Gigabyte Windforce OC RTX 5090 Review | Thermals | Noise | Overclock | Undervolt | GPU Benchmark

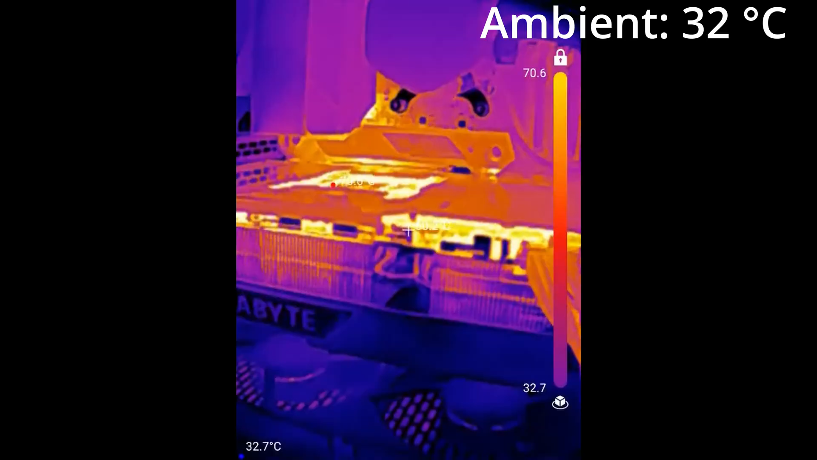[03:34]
After I recorded the thermals using Hardware Info 64 and checked the GPU temps using a thermal imaging camera while the game was still running.
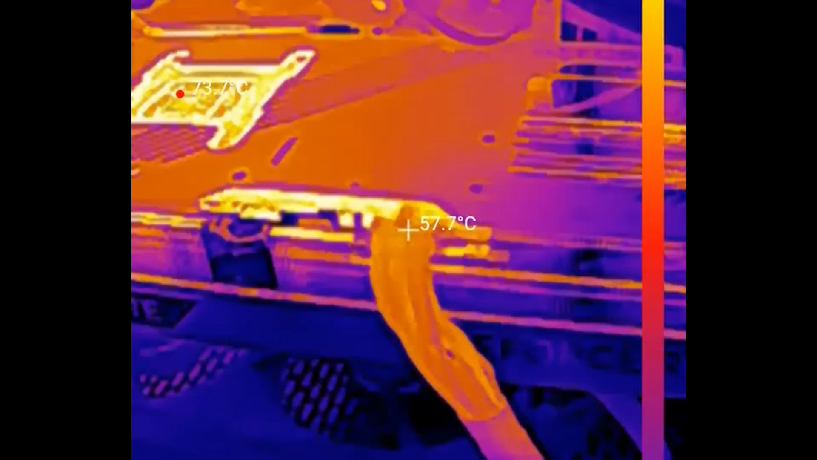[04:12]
On screen: spot 57.7°C
When I checked the temperatures of the connector with the thermal imaging camera I was pleasantly surprised.
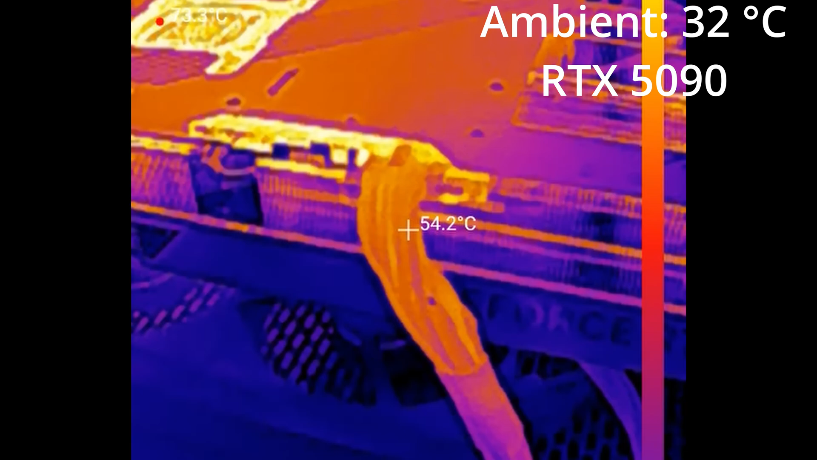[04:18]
On screen: spot 54.2°C
I was expecting it to be around 70 degrees but it was around 60 so even better. The back of the GPU core reaches close to 75 degrees but that is normal.
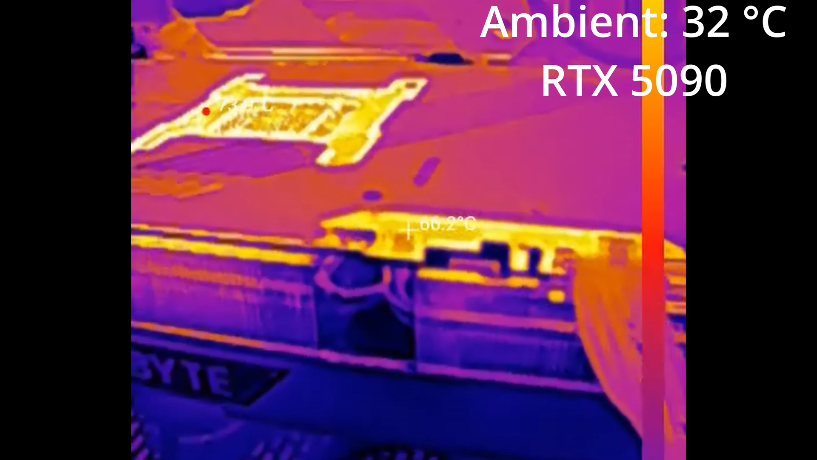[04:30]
The back plate doesn't seem to get that warm while the radiator grill over the third GPU fan the one close to the front intake fans doesn't seem to get that warm sitting at above 50 degrees.
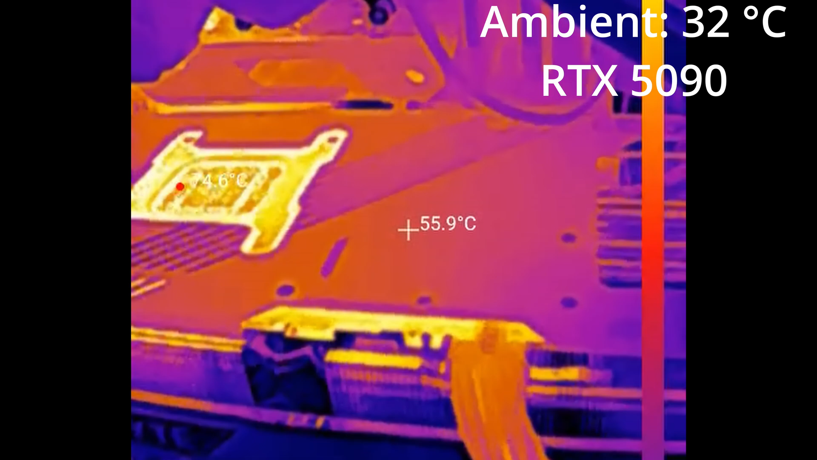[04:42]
On screen: spot 55.9°C
So from a temperature point of view nothing alarming. In fact these are decent thermals considering again a 32 degrees room temperature.
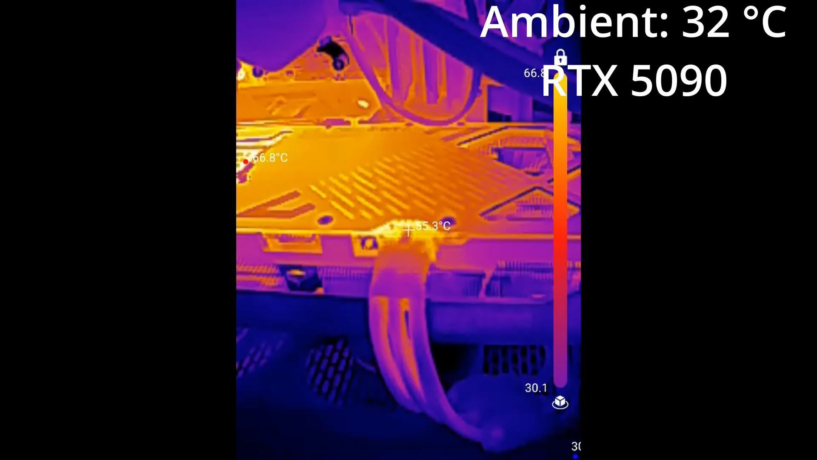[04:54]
On screen: spot 55.3°C
For comparison these are the readings for the ZOTAC RTX 5080 at 30 degrees room temperature.
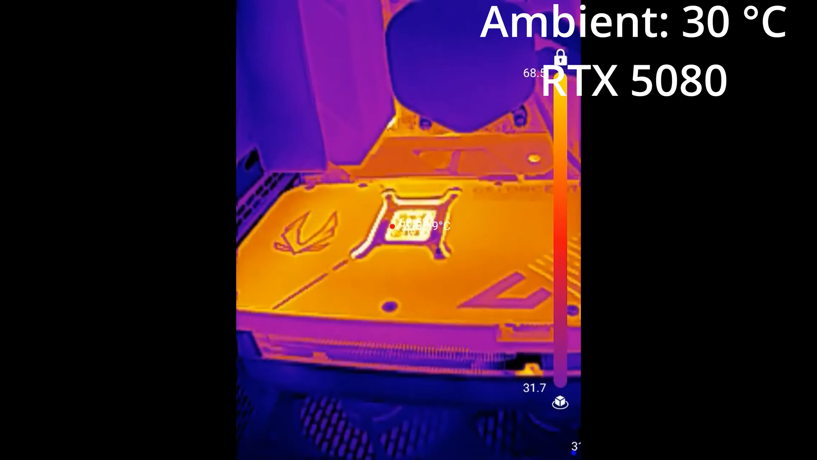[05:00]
Keep in mind that the 5080 consumes 235 watts less.
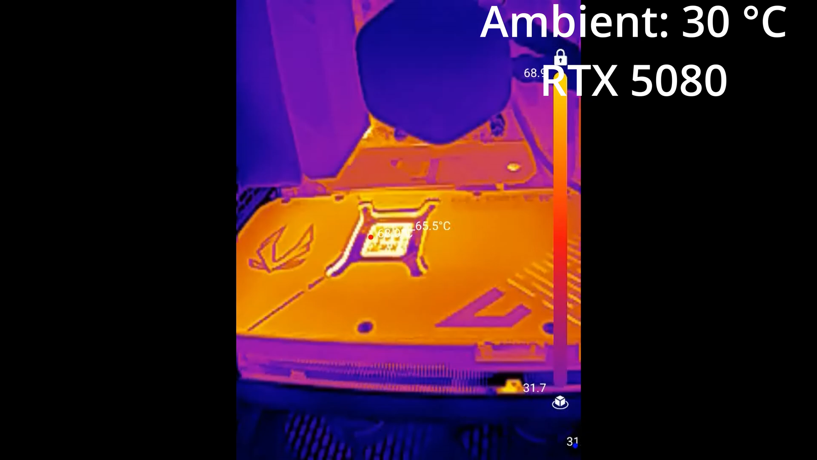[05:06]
As you can be seen the difference in temperature is small. I tested the RTX 5090 windforce OC model with an ambient room temperature of around